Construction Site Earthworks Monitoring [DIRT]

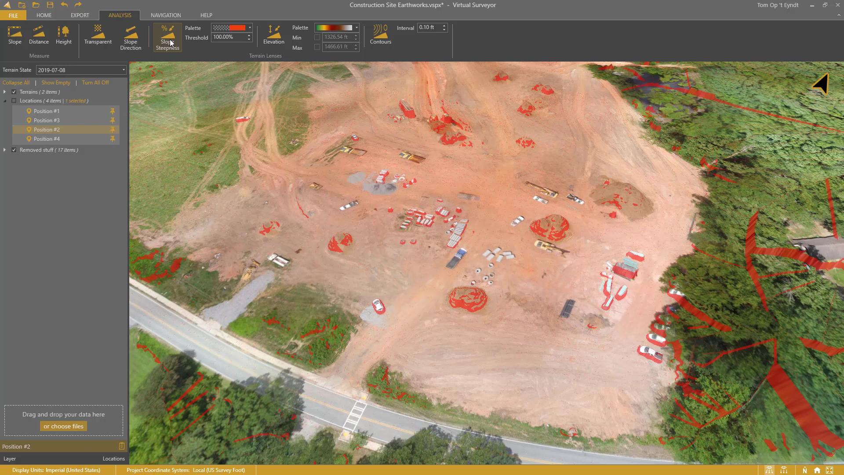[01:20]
The steeper areas appear red and are easier to find. I zoom in and continue to click. Here, the Remove Object tool doesn't work.
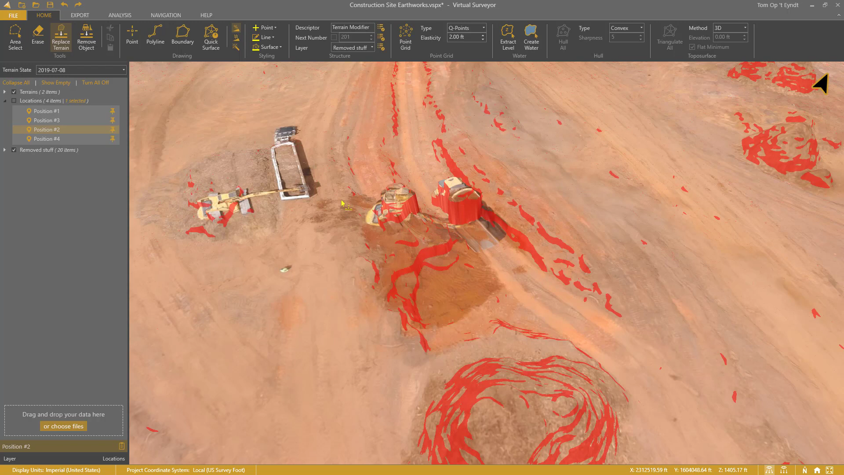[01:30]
I switch to the more robust Replace Terrain tool. I click around the object and it will be removed as well.
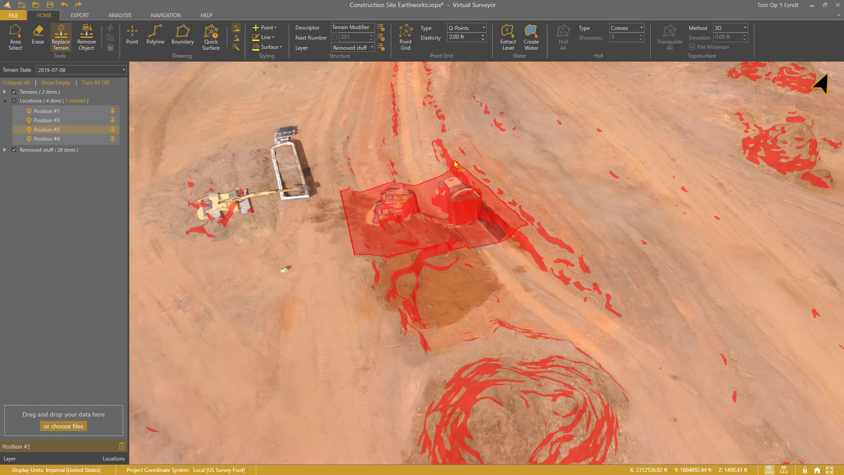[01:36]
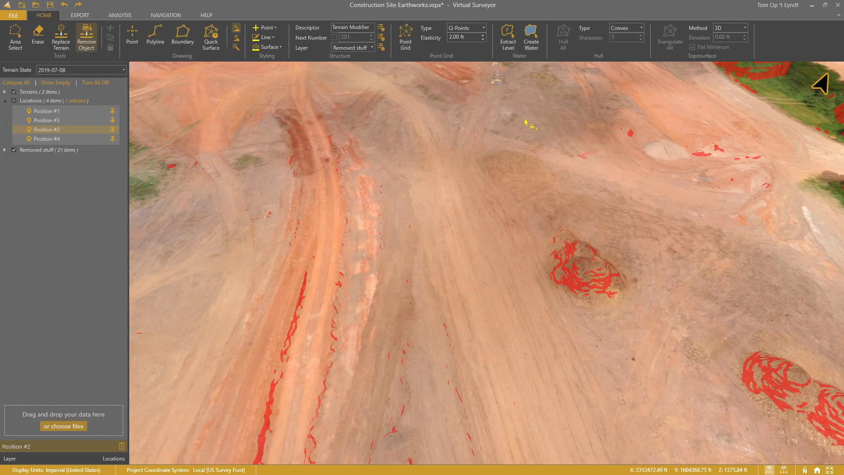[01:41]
I continue to search and click around until my entire site is clean. Then I can bring in my next drone survey.
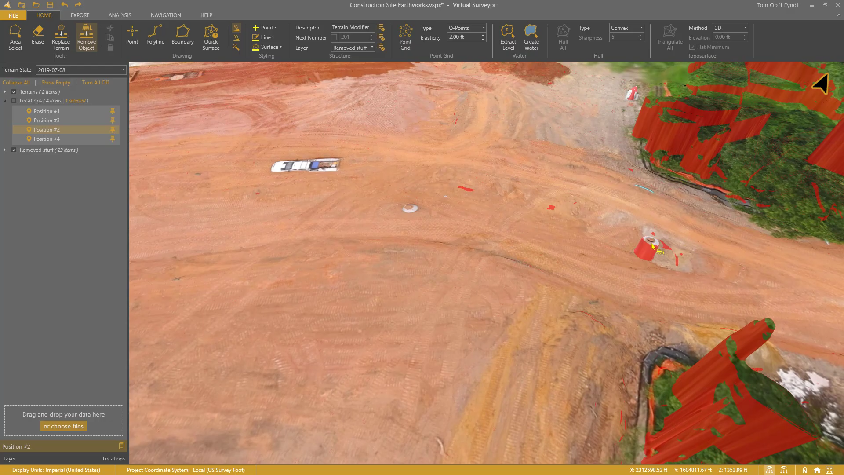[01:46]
Step 2. The work accomplished since last week.
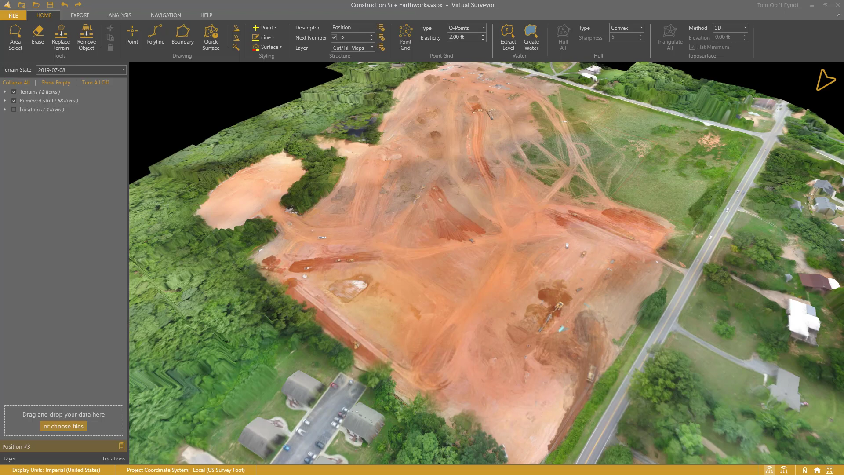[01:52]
I have two drone surveys now. One was acquired on July 8th. The other on July 15th.
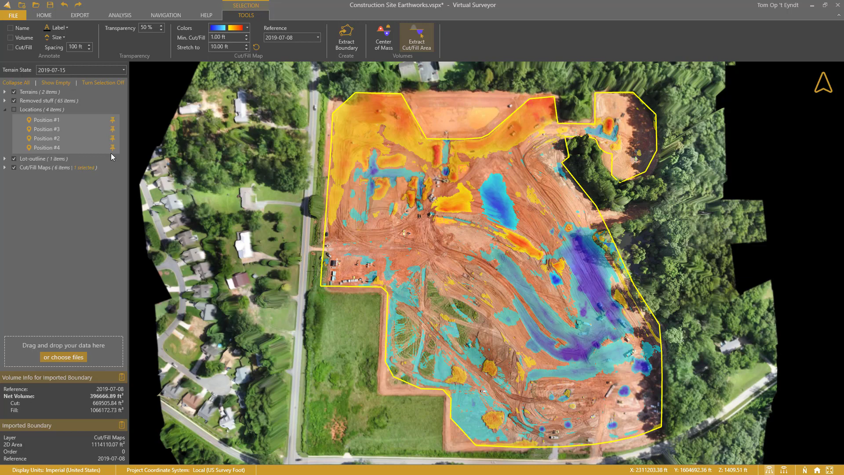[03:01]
But then I can extract the other areas quickly. I continue to extract areas simply by clicking. The areas are available through separate items in the project view. I get the quantities for every area separately.
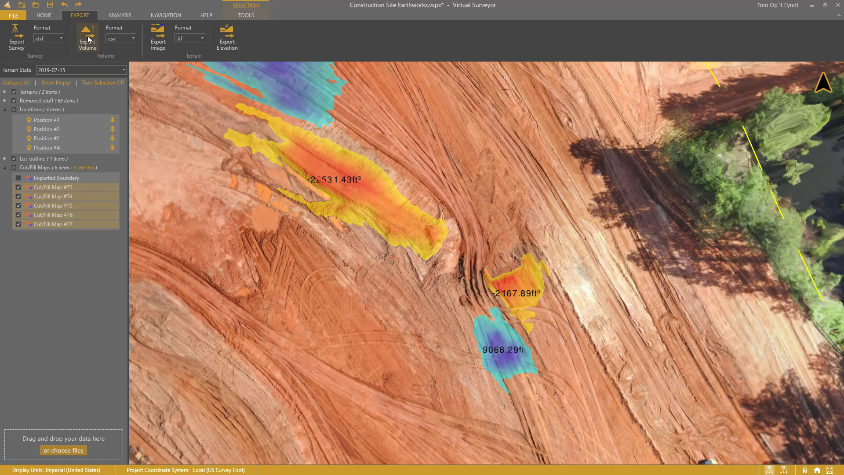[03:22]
I export all these cut and fill values to a text file. This allows me to create a more detailed report.
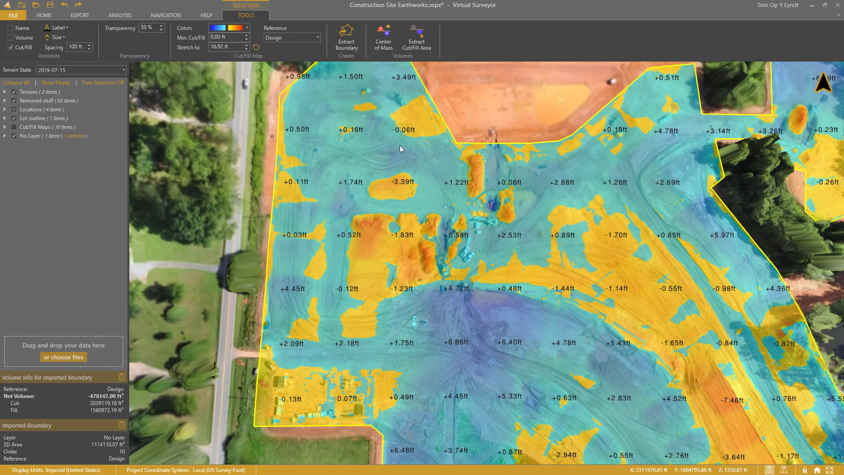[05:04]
This gives me an understanding of how much dirt needs to be cut or filled across the site. In the north part, the work is nearly done. While in the south, the terrain will have to be cut significantly.
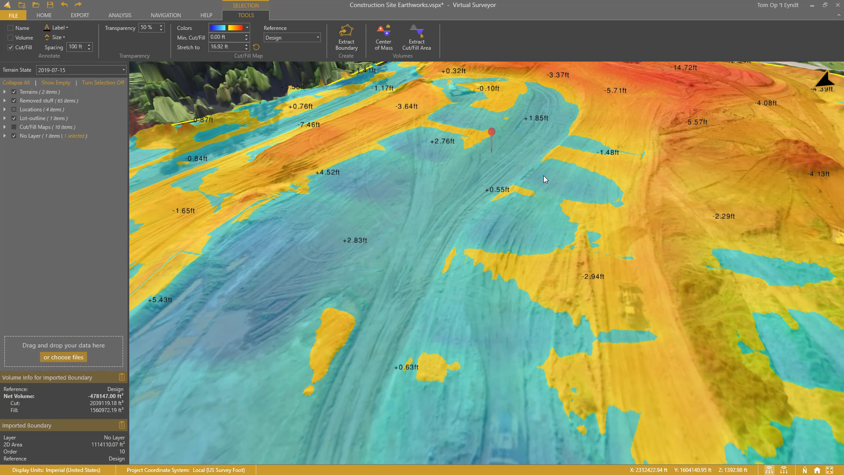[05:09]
At some locations, even over 12 feet.
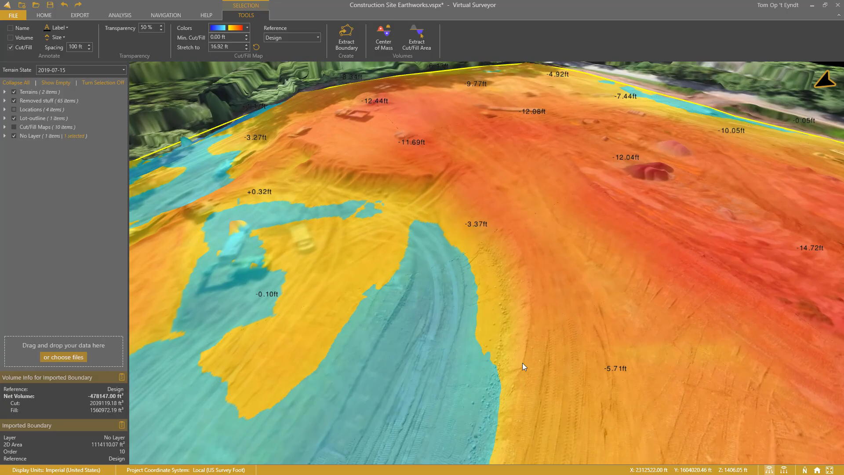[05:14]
Step 4. The Dawsonville project from start to finish.
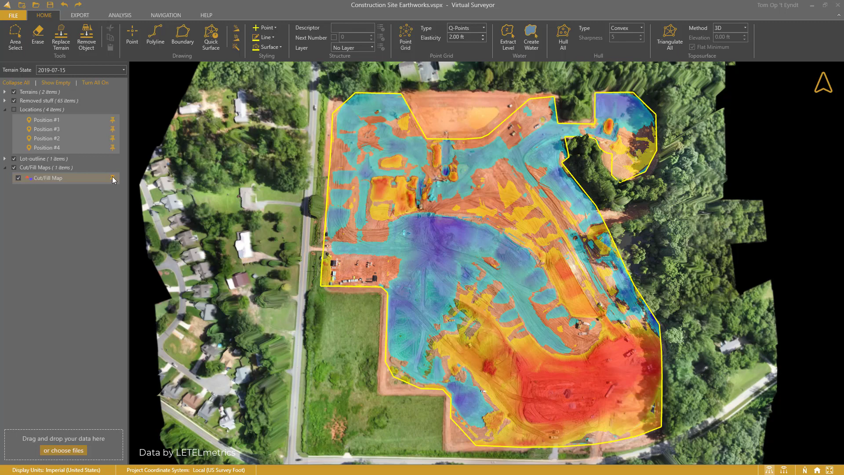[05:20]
A cool thing is that I can pin this cut and fill map. It appears now on July 7th as well. I create another terrain state for July 25th.
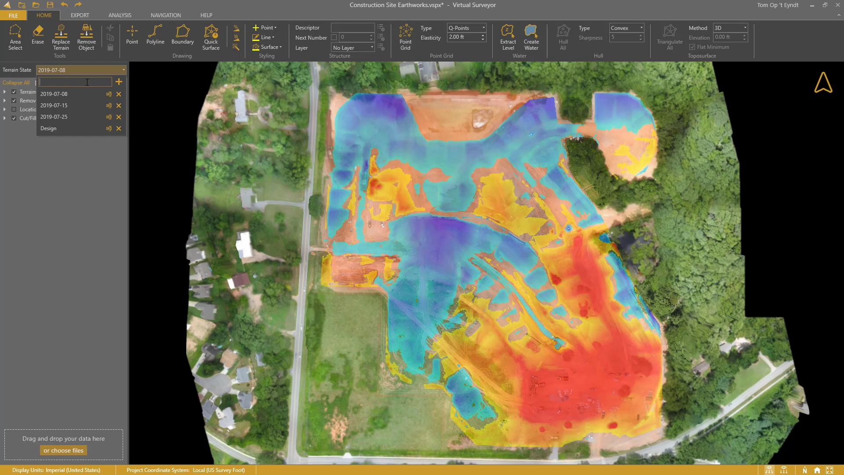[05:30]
I add the ortho photo and the DSM.
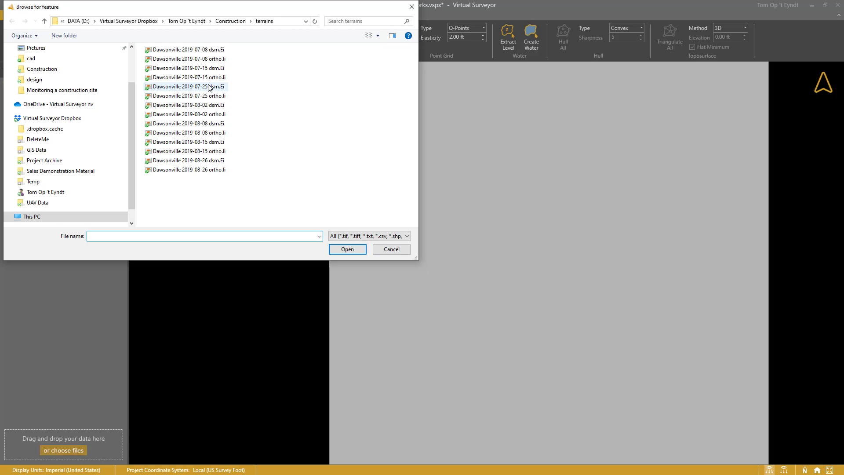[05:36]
The cut and fill map appears here as well. To monitor the entire project lifetime. I added a few more drone surveys. I can show a very nice time lapse from start to finish.
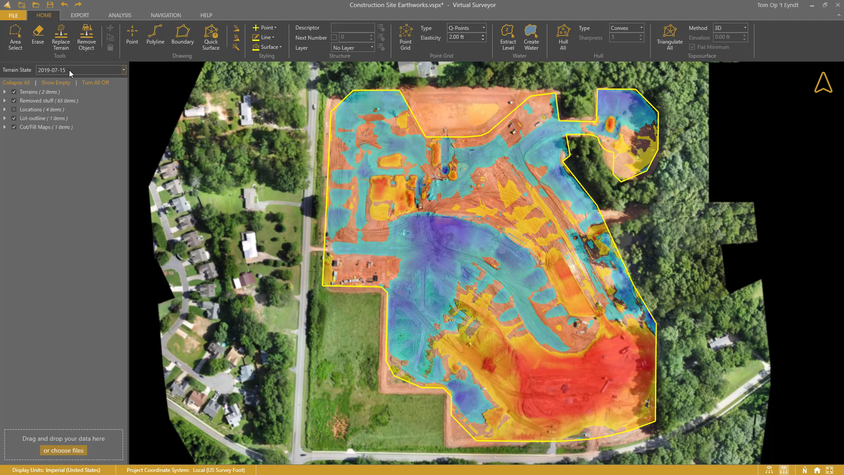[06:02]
It looks nicest when I enable the 2D view mode. July 8th. July 15th. July 26th.
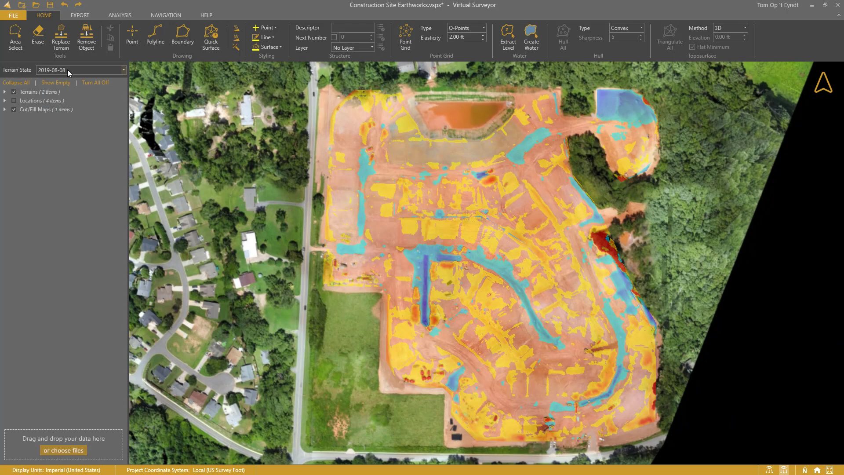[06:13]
And I end with my as-built state on August 26th.